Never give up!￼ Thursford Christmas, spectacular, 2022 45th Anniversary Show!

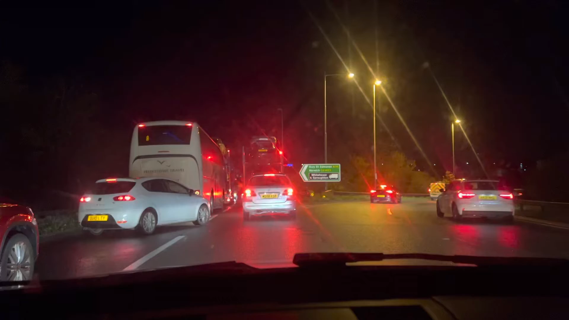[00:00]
so yeah we're on our way to Burstford the Christmas Spectacular and the road to get us there this mighty A14